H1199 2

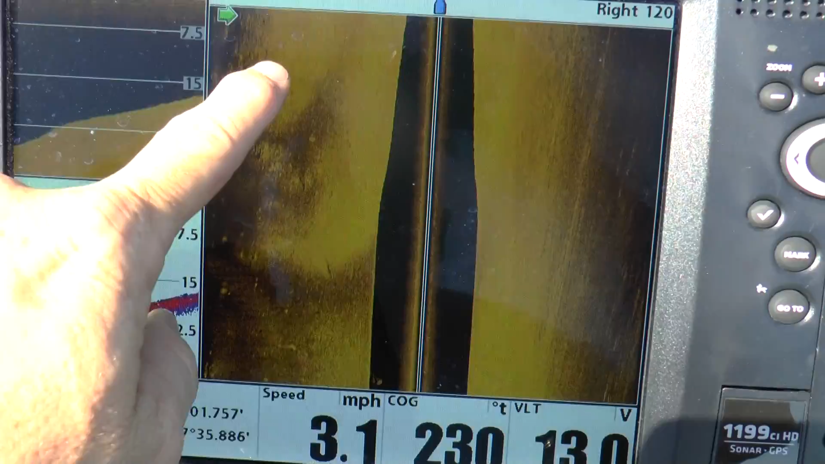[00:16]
On screen: speed 3.1 mph
It's pretty good. Pretty clear to me.
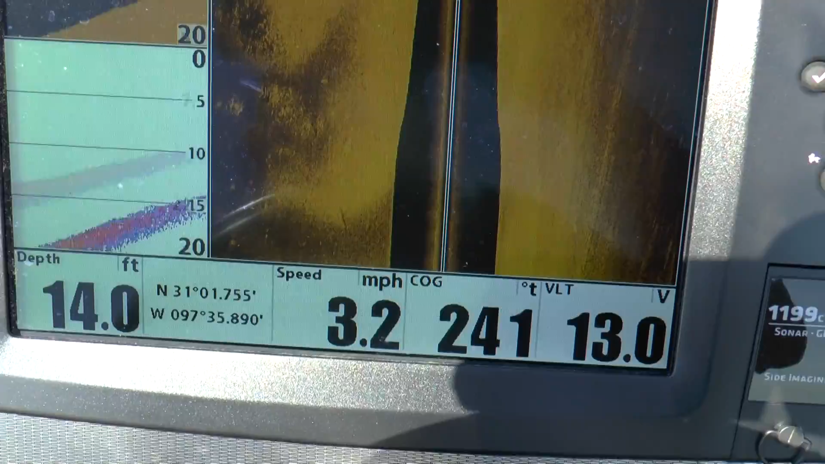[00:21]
On screen: depth 14.0 ft, speed 3.2 mph
We're going to go across the ramp here.
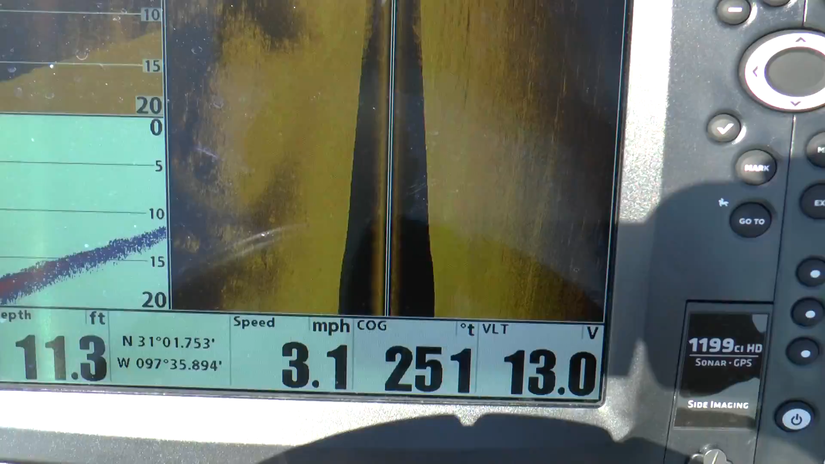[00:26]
On screen: depth 11.3 ft, speed 3.1 mph
Look at all this grass. This is all hydrilla. If you don't know what hydrilla looks like, that's what hydrilla looks like on these things.
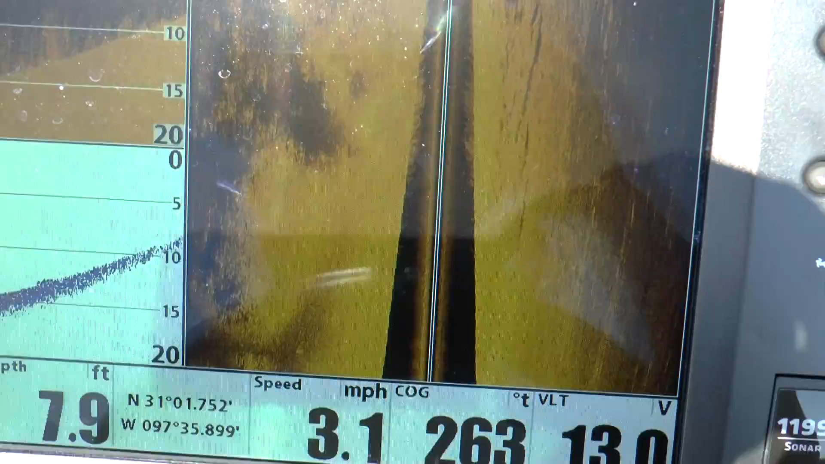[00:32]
On screen: depth 7.9 ft, speed 3.1 mph
We're going to just idle by the boat ramp and see what it looks like.
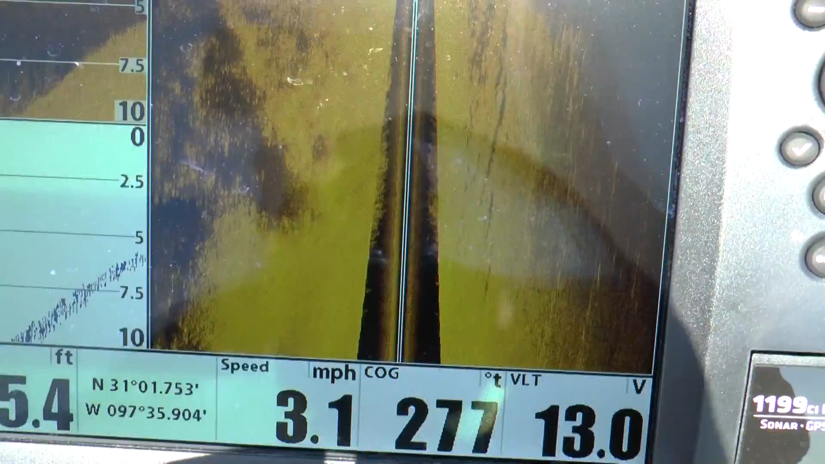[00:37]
On screen: speed 3.1 mph
I don't know if it's going to show up very good.
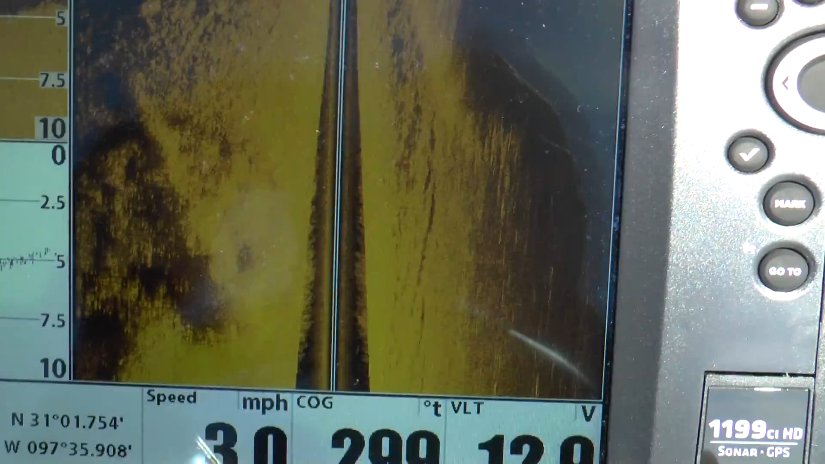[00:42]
I'm going to idle by and see if we can see the boat lanes that come down through there on this thing. And I'm still reading good depth.
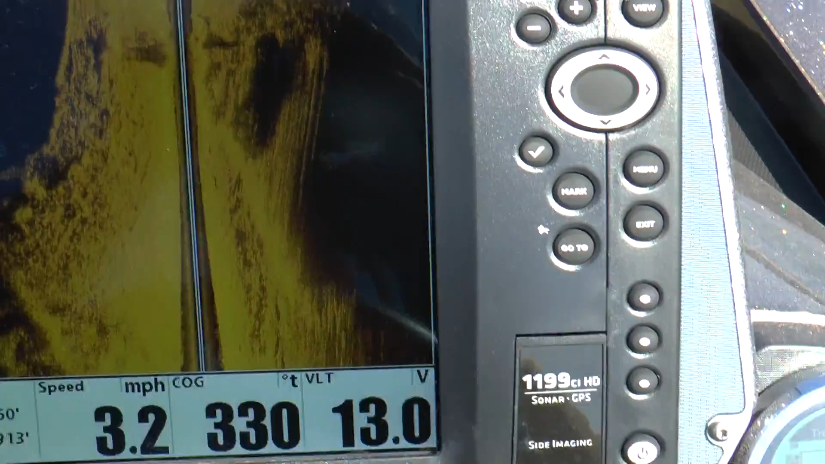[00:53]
I'll slowly go by it. As you can see, this is a hard bottom.
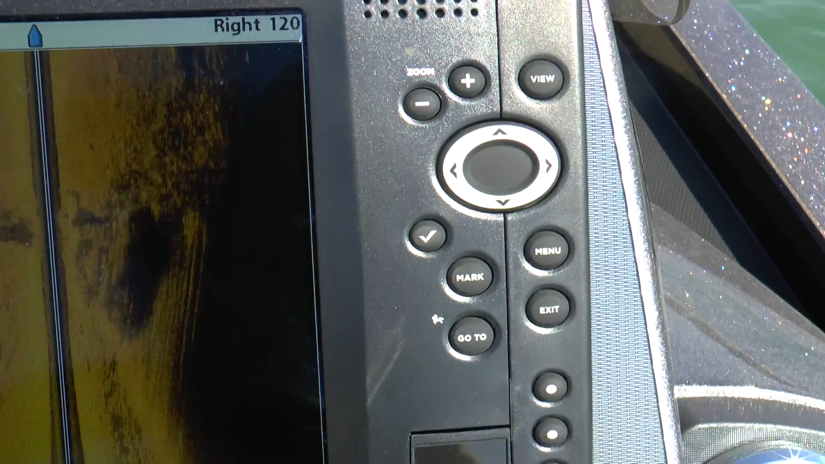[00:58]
We just came out of the hydrilla on the edge of the boat ramp. And there's one of the ramps.
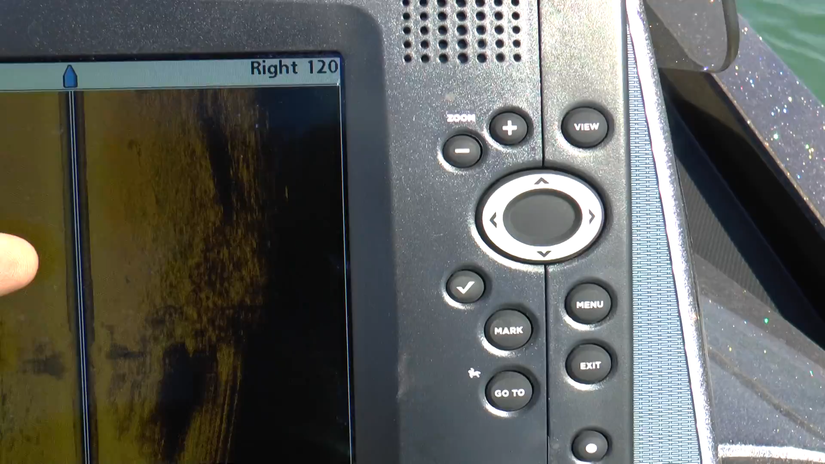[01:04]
There's another ramp. There's another one. Right here, we're coming off of the...
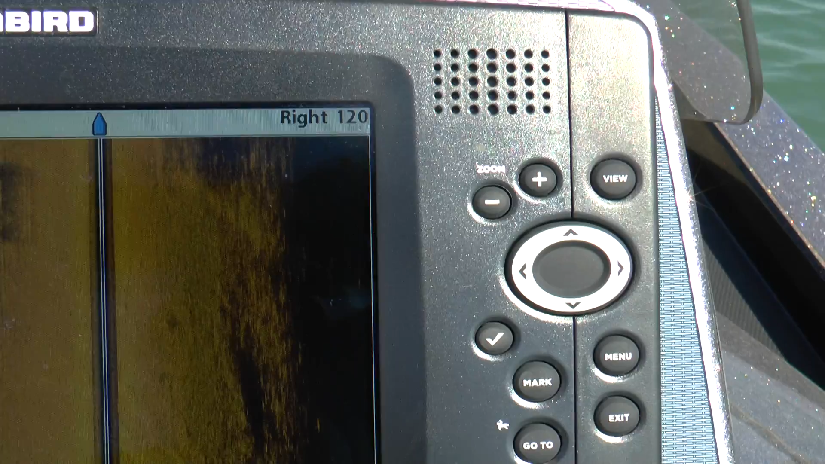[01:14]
Actually, that right there is my trailer on that ramp right there, which is right there. That was the trailer sticking down on the boat ramp. Oops, I'm sorry. Went too fast. That was the trailer.
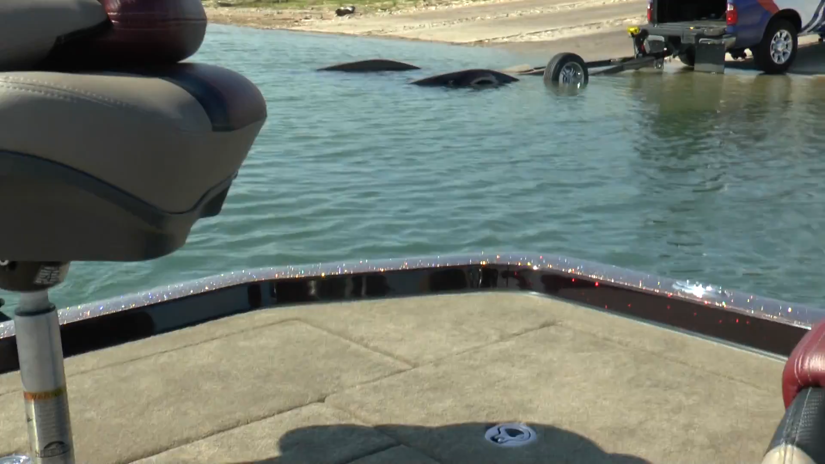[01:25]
I think we can see it now. I'll get back around here. That was the trailer.
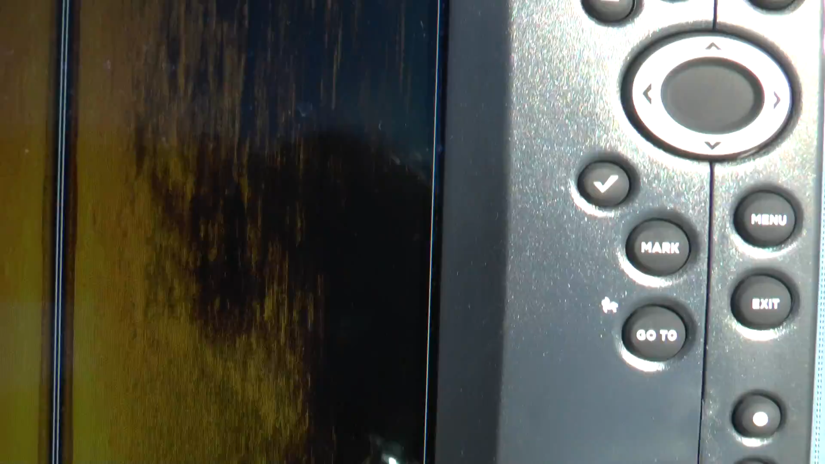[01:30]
And then this is the last boat ramp that's right beside...
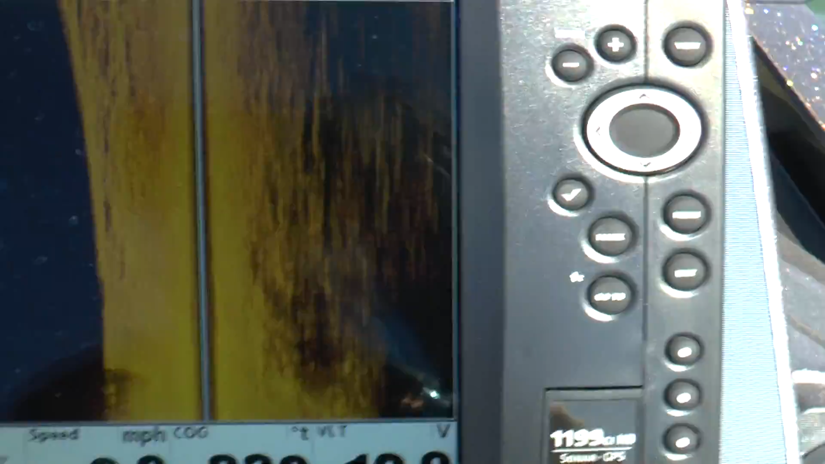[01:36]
Or the concrete right beside the boat ramp right there where I put in. And now we're back into the hydrilla and dirt and rock.
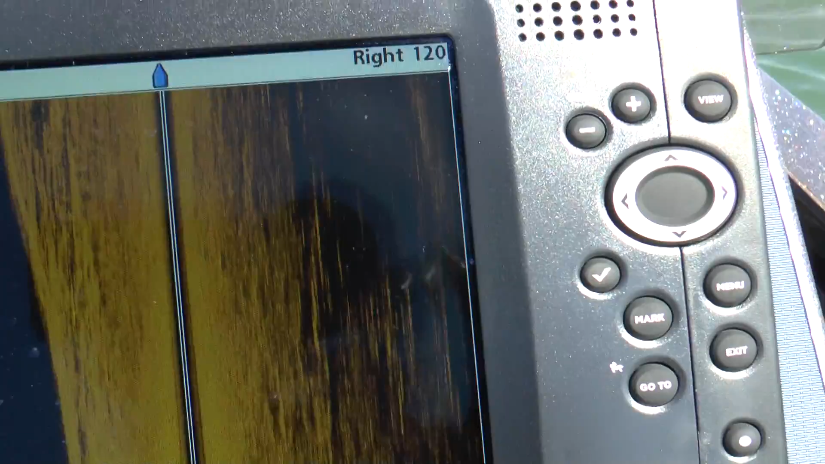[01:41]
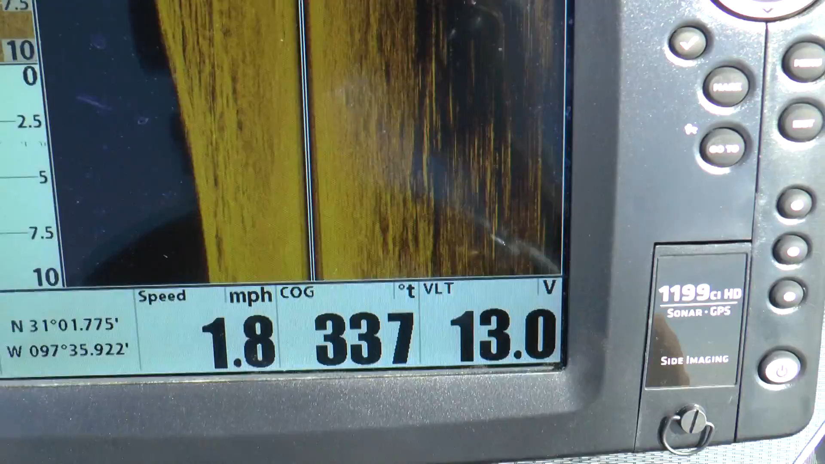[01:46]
On screen: speed 1.8 mph
There's some more hydrilla.
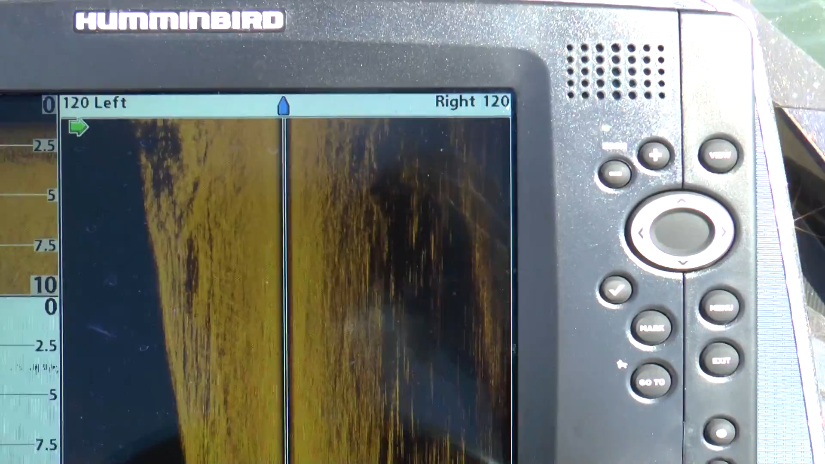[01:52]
This thing's reading pretty good. The sonar is not...
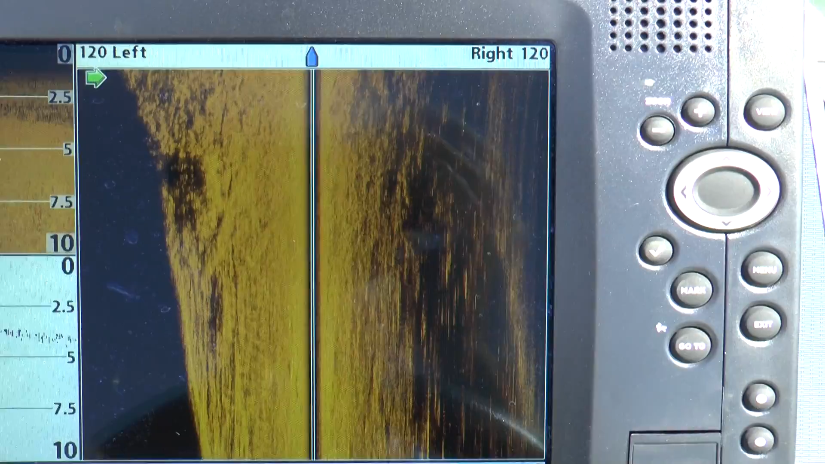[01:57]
The downward scan is reading good.
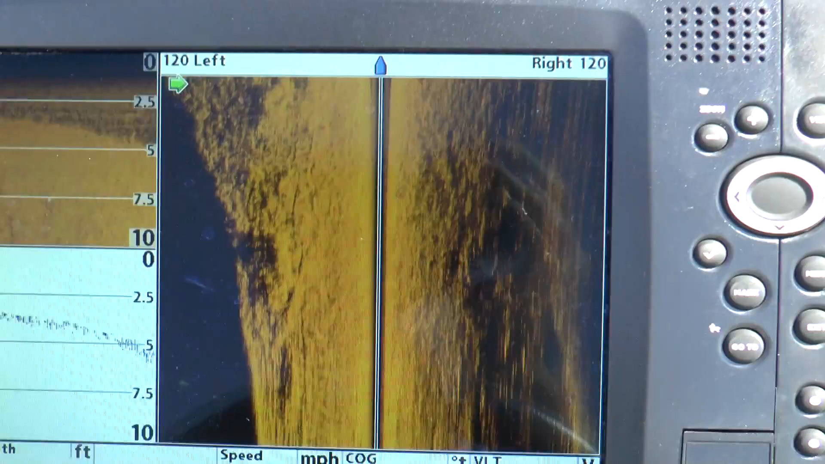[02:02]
Still getting good depth. Let me get it this way.